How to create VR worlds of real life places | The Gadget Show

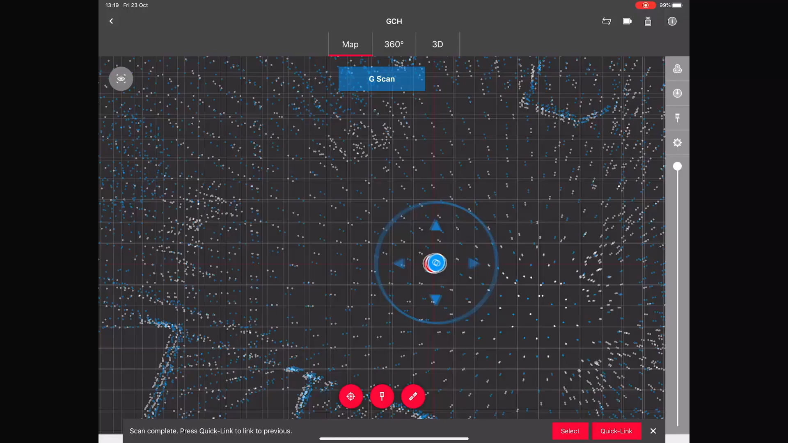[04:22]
Its three sensors measure the distance the laser travels and
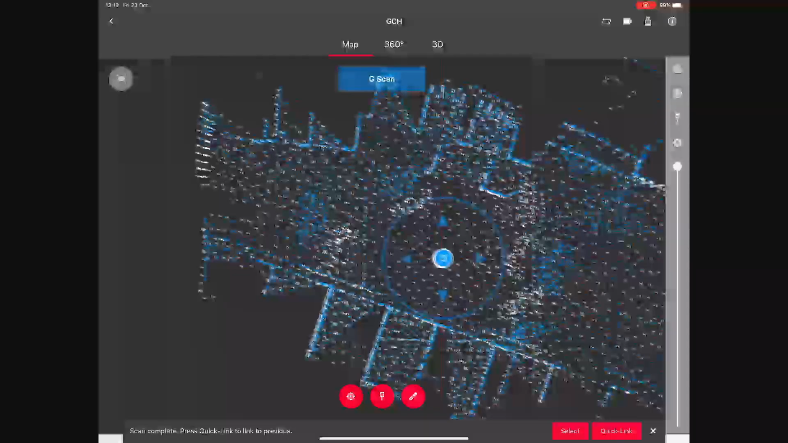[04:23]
from this constructs a detailed 3D recreation of a space in under two minutes.
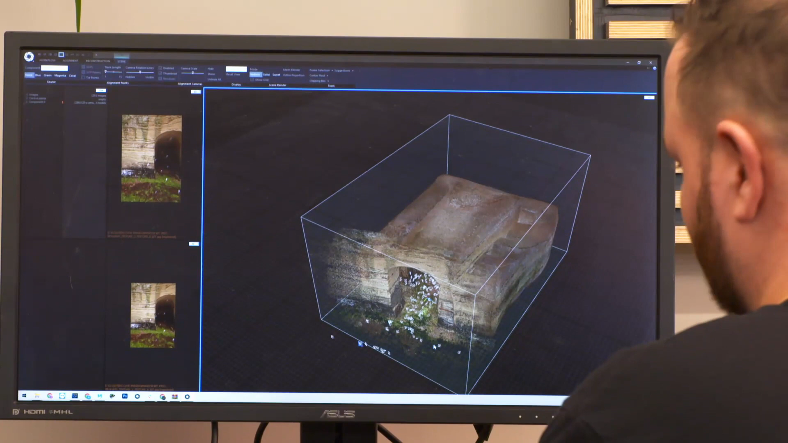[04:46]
So the computer recognises the photos and then stitches them together?
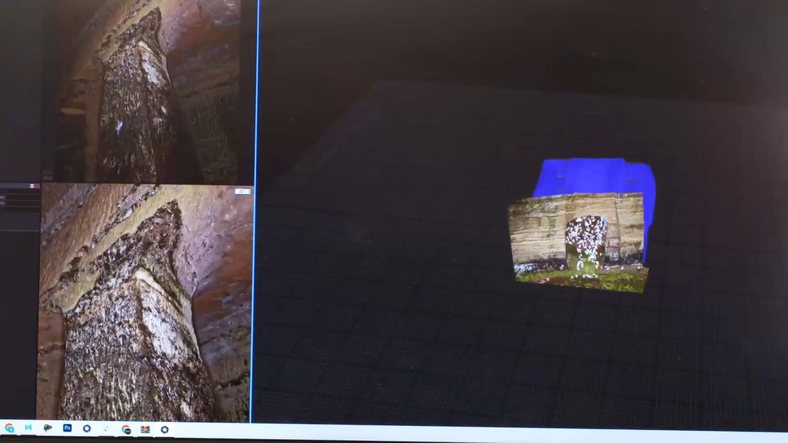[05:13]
In order to create a lifelike texture and explore it the software then creates a 3D map underneath the photos.
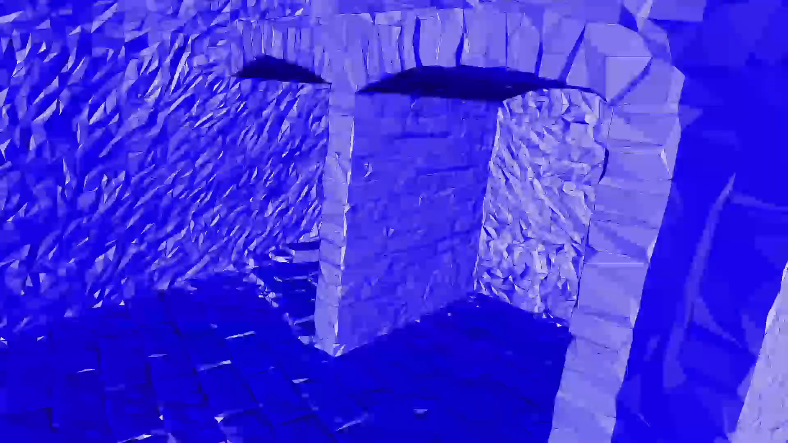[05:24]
And we're talking lots of polygons. At the moment it's made up of 780 million polygons. Wow. But this creates a problem.
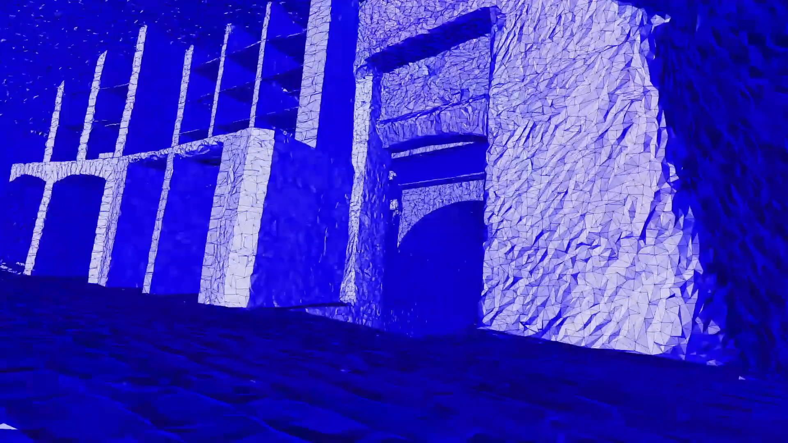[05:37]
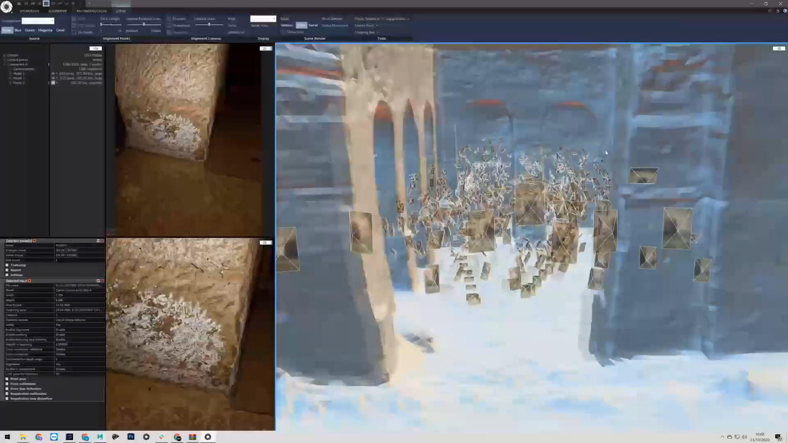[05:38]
This is too many polygons.
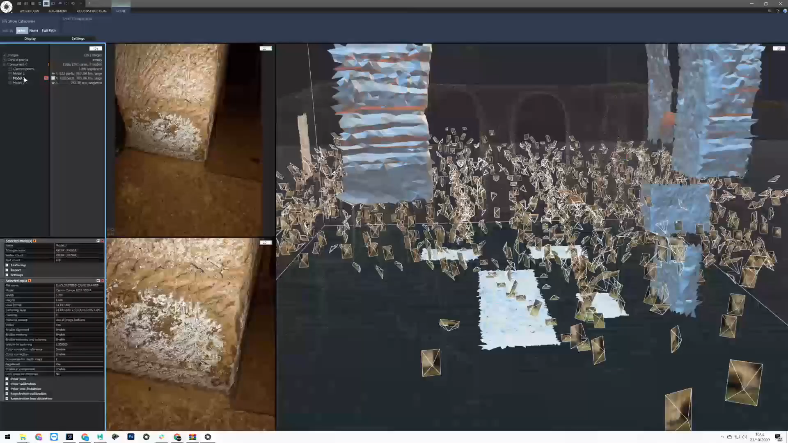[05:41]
We need to decimate the polygons allowing the VR headsets to handle the scene a lot better.
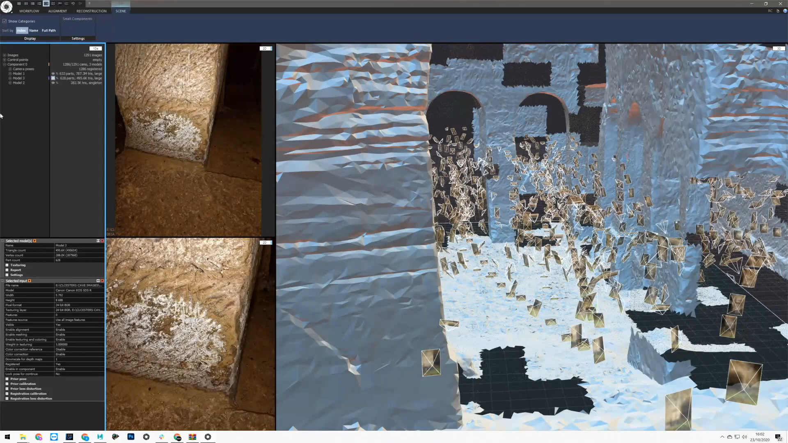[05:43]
So you're having to simplify it because at the moment the VR headsets can't handle that much data.